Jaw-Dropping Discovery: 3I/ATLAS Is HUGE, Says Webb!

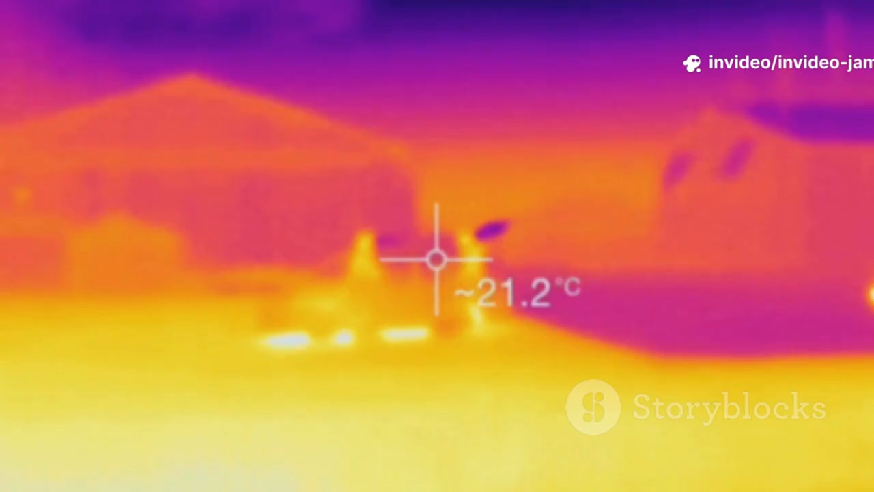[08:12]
On screen: spot 21.2°C
Every object above absolute zero radiates energy. The radiation is primarily infrared.